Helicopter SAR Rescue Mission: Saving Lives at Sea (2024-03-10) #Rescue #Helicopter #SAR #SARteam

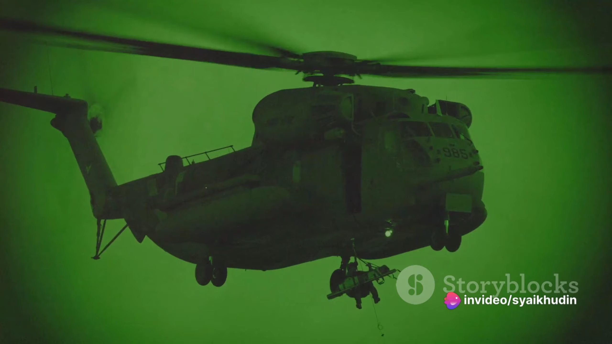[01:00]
Each had a critical role to play, and they had to work in perfect harmony to successfully carry out the mission. The challenges were immense. The storm made it difficult for the helicopter to maintain a steady hover above the ship. The winds tossed the helicopter like a leaf, making the descent of the rescue swimmer a life-threatening endeavor.